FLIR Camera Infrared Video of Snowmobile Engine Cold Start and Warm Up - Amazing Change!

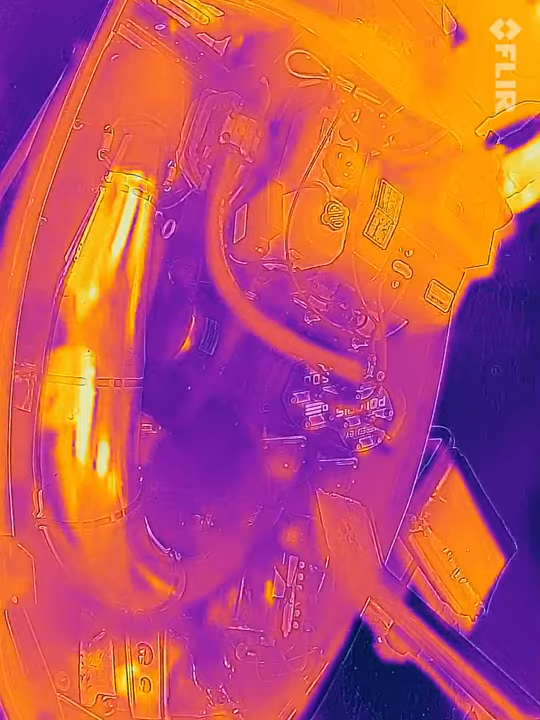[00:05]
Holy shit! Oh yeah, it started blowing.
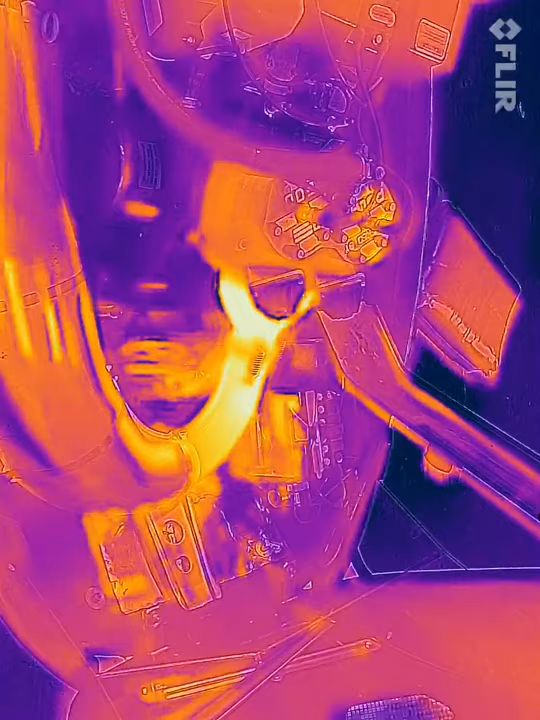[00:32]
Yeah, the cylinder started glowing and the spark plugs started glowing.
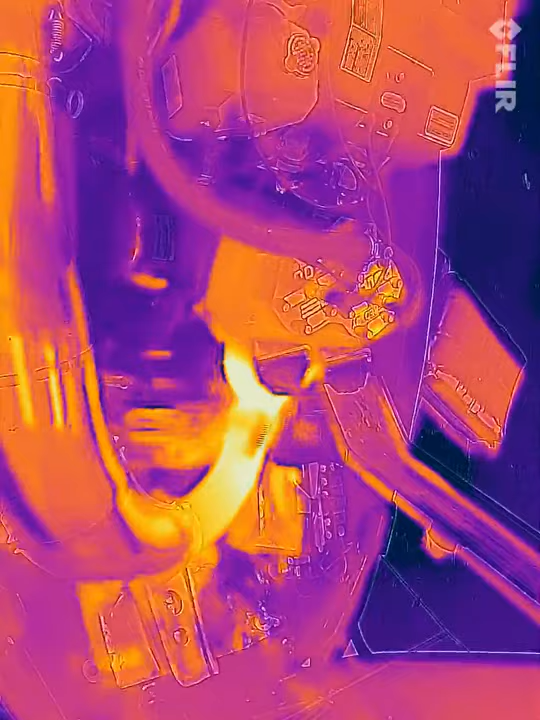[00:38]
That was kind of cool. That's fucking awesome.